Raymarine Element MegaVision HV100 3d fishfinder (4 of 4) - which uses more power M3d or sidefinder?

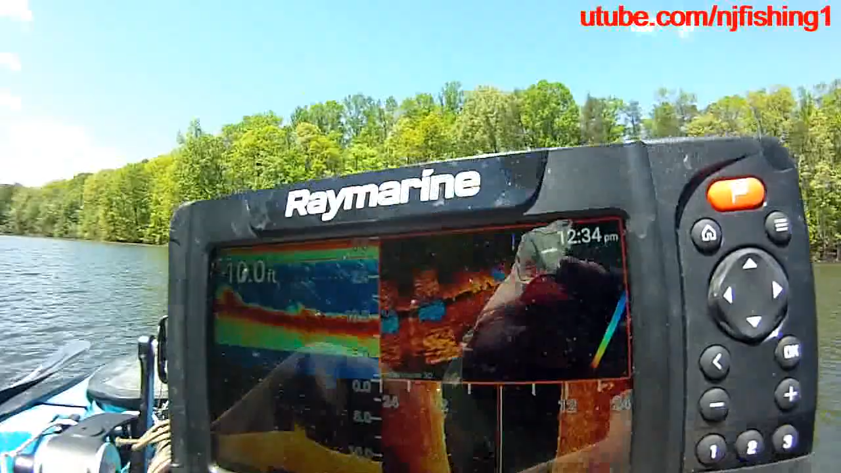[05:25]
so let's see if we can change this frequency to to
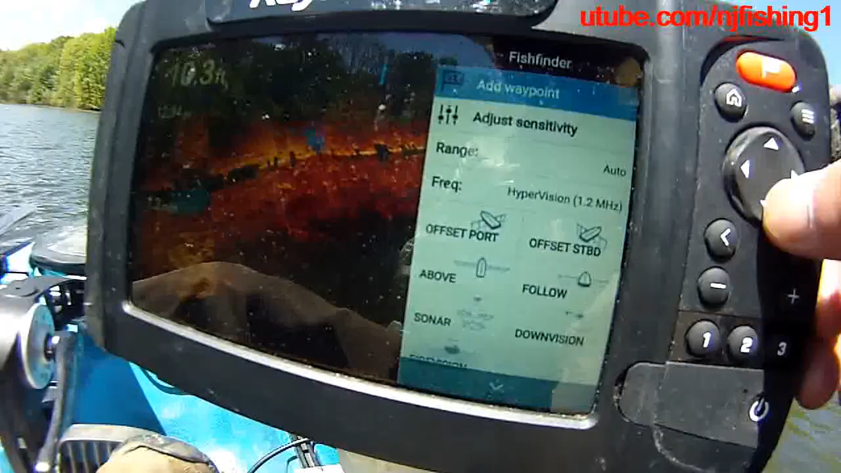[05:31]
um yeah so you hit the three bars bring up and that's the frequency
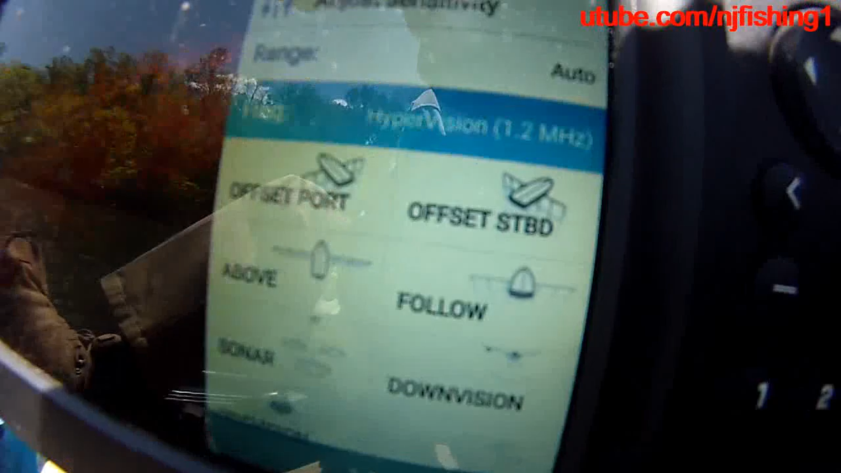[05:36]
you want to change it to 350k hertz and just get out which is this guy here and then you can see um these two are uh
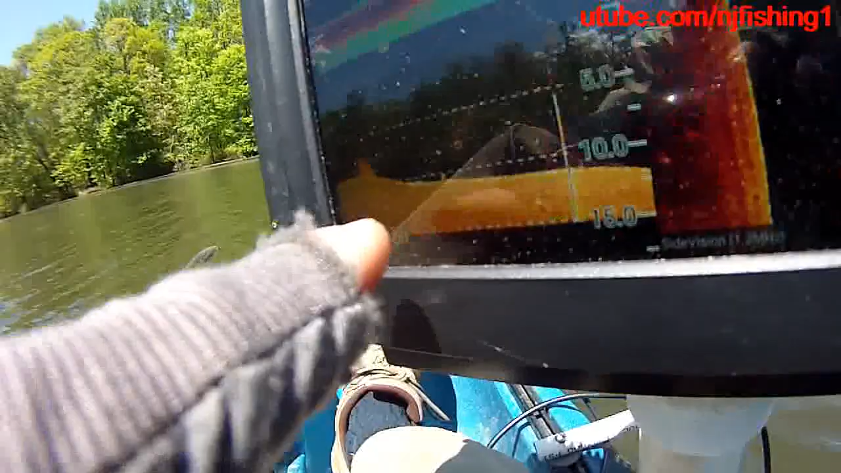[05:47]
mega vision 1.2 m hertz but this one says real vision 3d
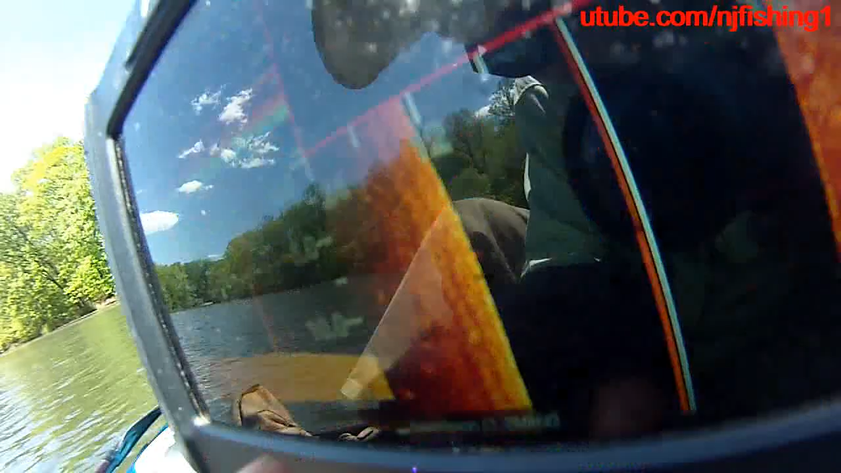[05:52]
uh instead of the hyper vision so the hyper vision according to ray marine they
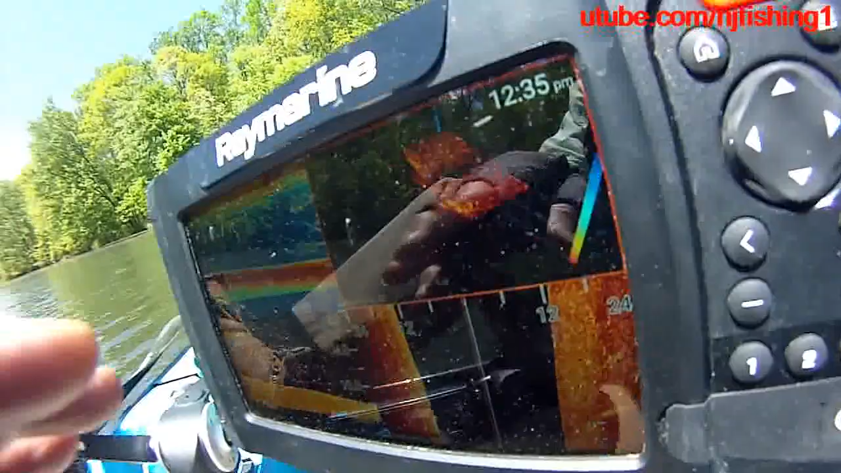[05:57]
define that hyper vision is specifically used for the 1.2 megahertz and
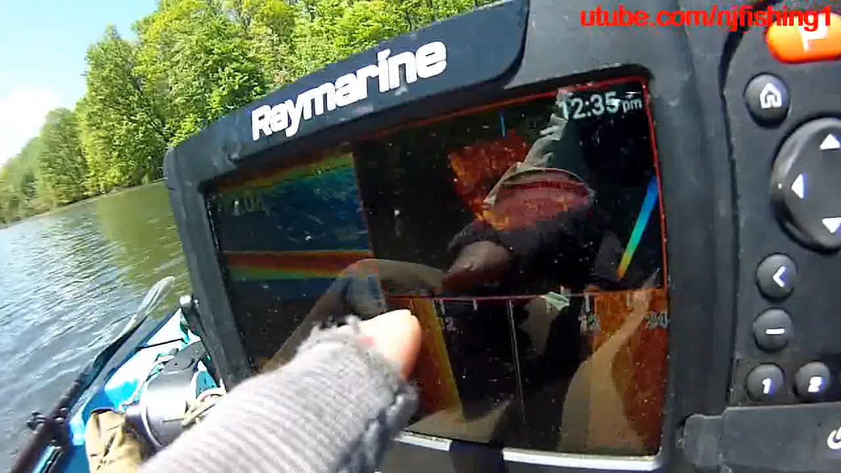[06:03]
the real vision is just the 350 uh giga uh giga kilohertz okay so there you have it and i'm burning 12.7 watts you know a lot lower
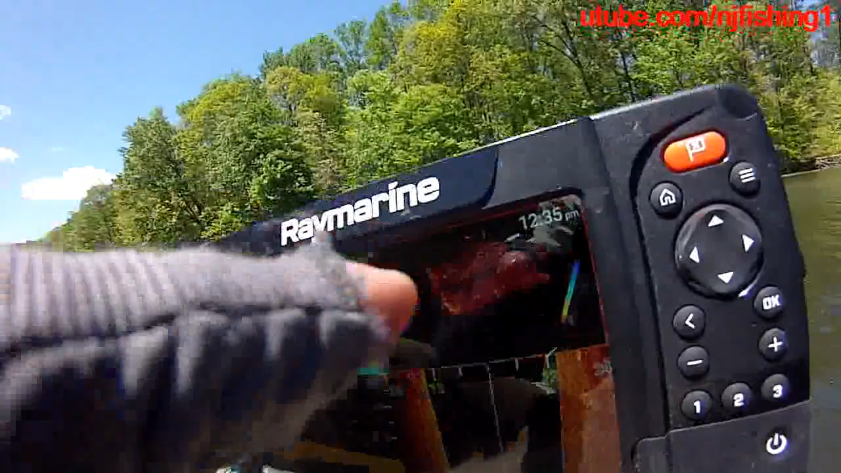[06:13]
because i don't have this upper right hand corner uh uh as
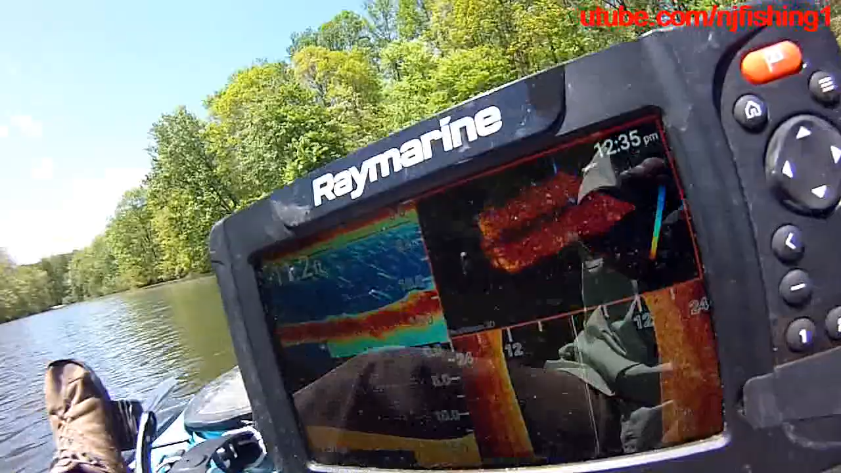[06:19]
a mega vision you know it's a it's a 350 uh kilohertz
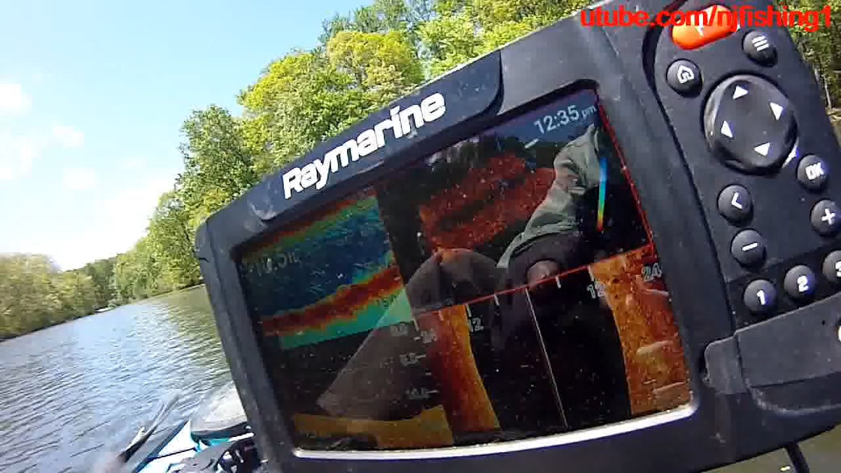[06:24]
uh uh sonar so and uh
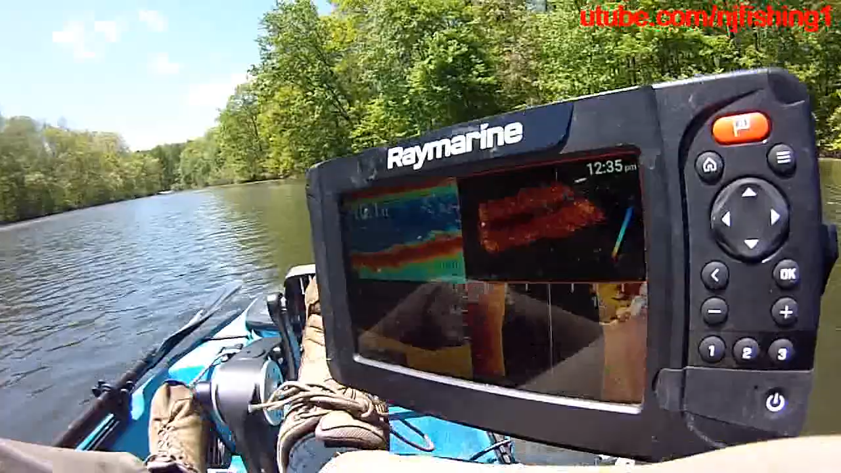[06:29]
you know so i'm just uh you know a lot of grass to my right and that's what these are you know so like i said if if i need to switch to any of these
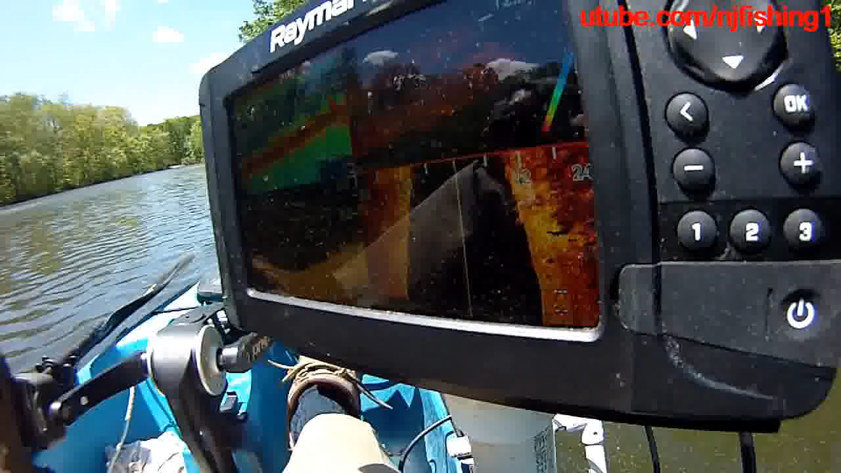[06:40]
four quadrons what you need to do is hit this three bars and then uh
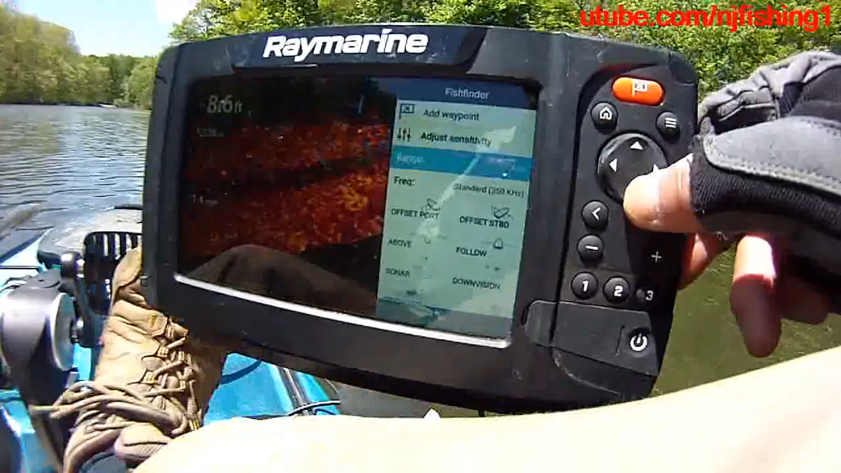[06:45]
you can go to the bottom of this just hit you know use the rocker panel then
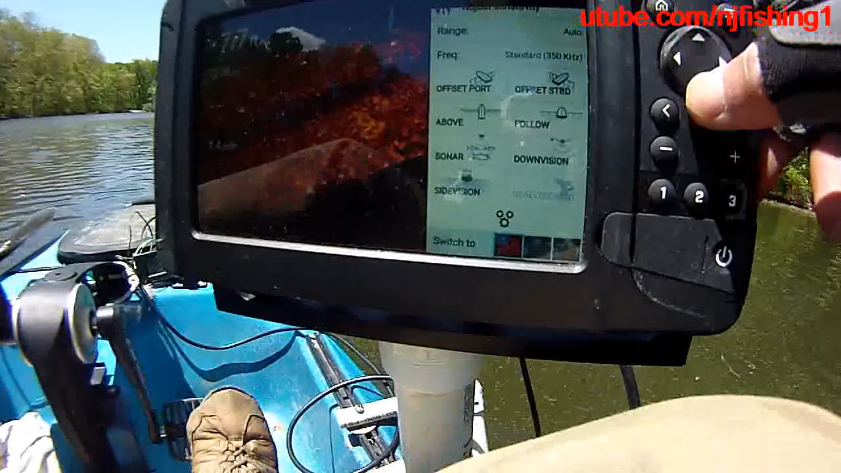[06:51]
you can see the switch to which is here this is this tells you
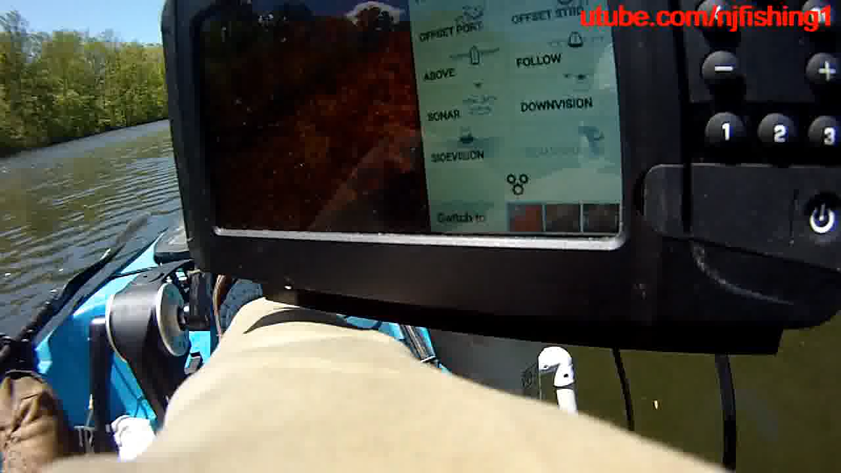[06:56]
uh the upper uh left hand corner you want
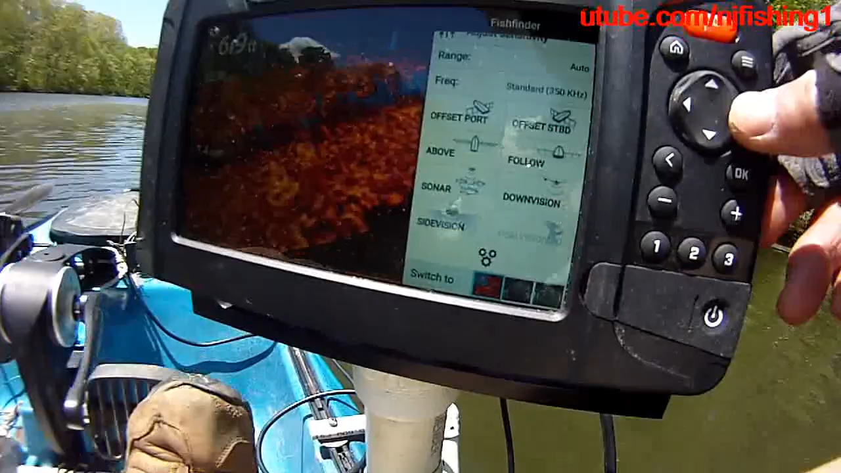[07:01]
to if you want to switch to this is the lower left hand
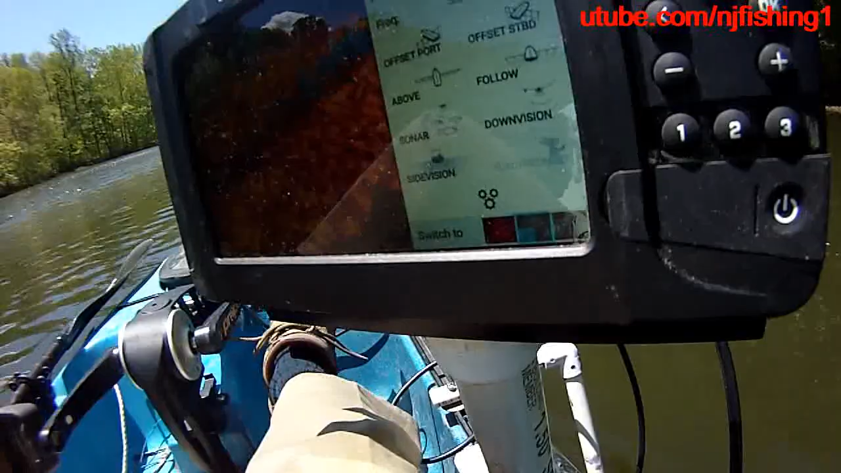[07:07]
corner if you want to switch to and this is the lower uh right
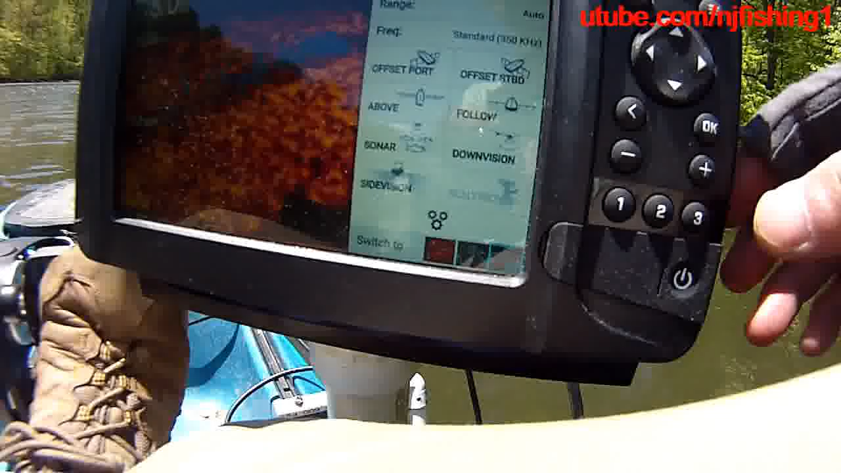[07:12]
hand corner which is what we want to switch to because we want to switch this uh and then
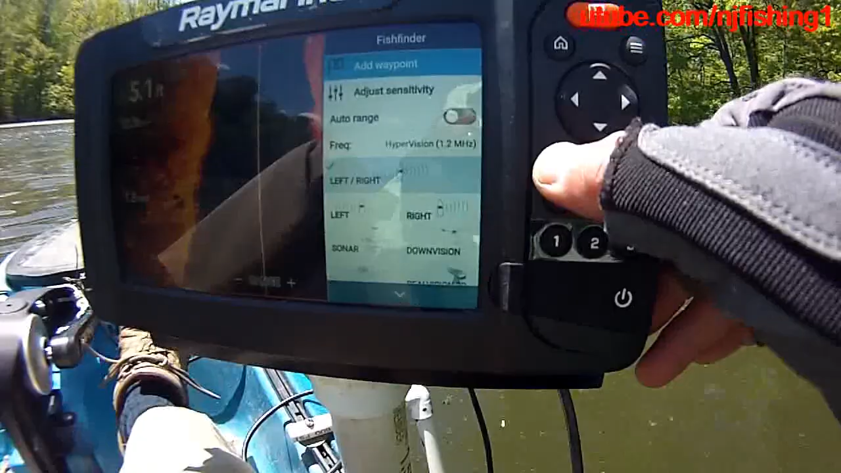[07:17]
this this is uh escape or get out of that so now i'm in this